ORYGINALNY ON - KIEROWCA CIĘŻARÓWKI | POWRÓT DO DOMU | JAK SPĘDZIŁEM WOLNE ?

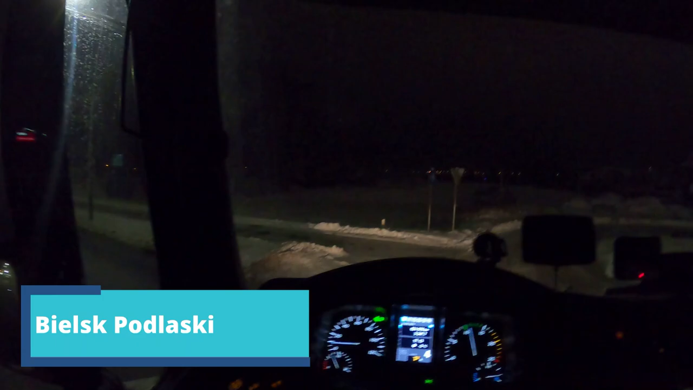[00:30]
Słuchajcie Jak wiecie z poprzedniego vloga Byłem na rozładuneczku I Co się okazuje Dostałem jeszcze robotę na sam koniec To znaczy tak Na pewno trzeba będzie jeszcze umyć naczepę To jest pewne Będziemy na pewno gdzieś jechać umyć naczepę Bo po prostu
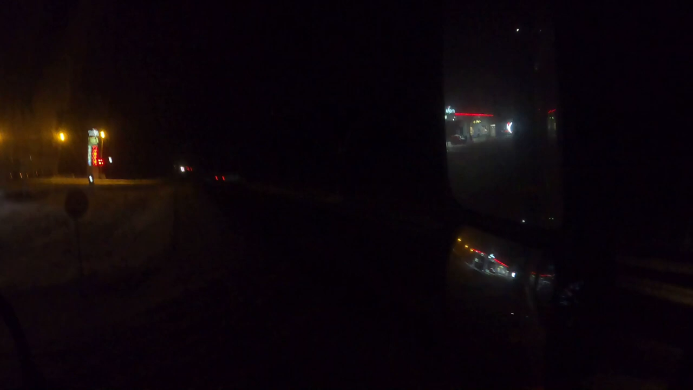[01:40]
Kurde ciągnie się jakiś O on tam stoi Nie wiem czy to kamera złapie Ale taki mercedes Bukolorowy Czarny na dole Biały na górze Czy to jest Taka wiecie Wersja Bieda edition
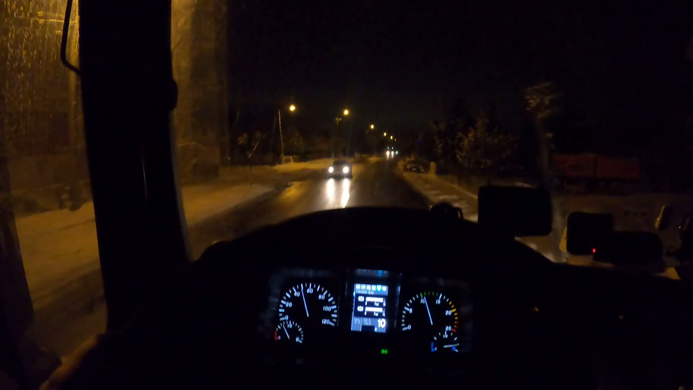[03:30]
Zdejmują towar Wracam Rozpinam naczepę Zostawiam koledze naczepę Kolega sobie tam jutro Będzie ją ogarniał No a my co Zabierzemy swoją I lecimy chyba W stronę domu Nie wiem Jak zostanie czasu I Co się wszystko Porobi Poczekajcie Bo tu trzeba uważać Tu jest gdzieś Śmietnik Albo już go minąłem Albo dopiero będzie Ale jechałem 50 Także Nie ma co się obawiać
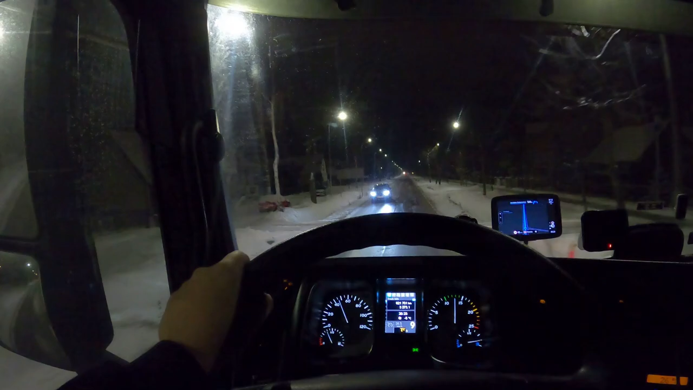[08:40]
Nie wiem dlaczego ona tak cały czas Opoczliwie ze mną walczy A tutaj jest kurde Z 50 kilometrów krócej Także Dlaczego miałbym z tego nie skorzystać Tak w ogóle to jest minus 5 stopni Kurde Skręć w prawo 66 Nie odpuści ta nawigacja Cały czas chcę żebym zawrócił Minus 5 stopni Ja pierniczę Nie pamiętam kiedy w Polsce ostatni raz widziałem takie mrozy 66 augustowo Przez 21 kilometrów
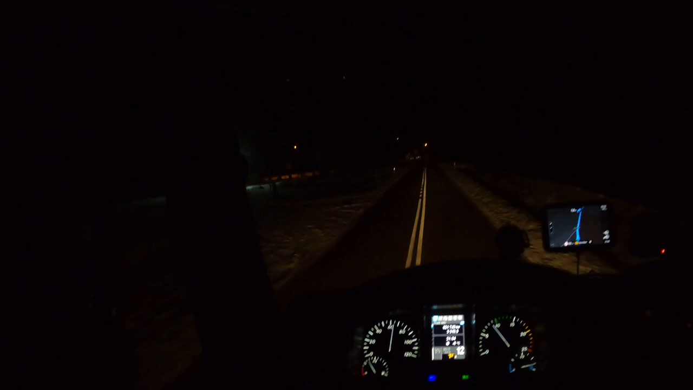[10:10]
sorry Że jest przejazd To No to ciśniemy nią I słuchajcie Tak jadę i patrzę Jedzie sobie Taka, nie wiem, no można powiedzieć Paniko 55-60 lat Rowerem Przy minus pięciu W taką No niemiłą pogodę Podejrzewam, że może Gdzieś tam jeszcze do pracy
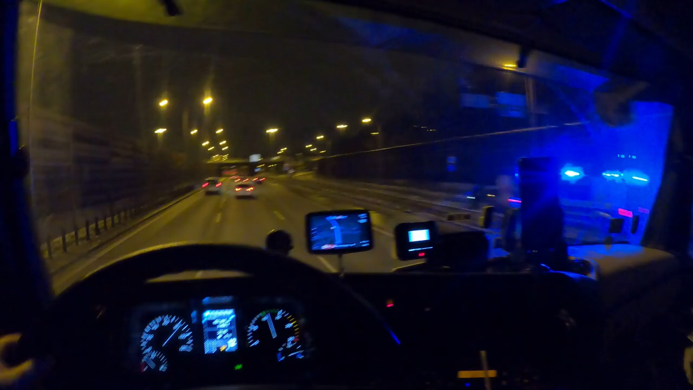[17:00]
Zajęli się jakąś osobówką Także spoko Tutaj tak się zaraz kończy Ten prawy pas Nie chce mi się zaraz Znowu zmieniać Co nie No i znowu Jest jakaś Mameja No Już nie będę go ciężarówką wyprzedał Bo już wyprzedziłem kilku Ale No środkowym Żeby się wlec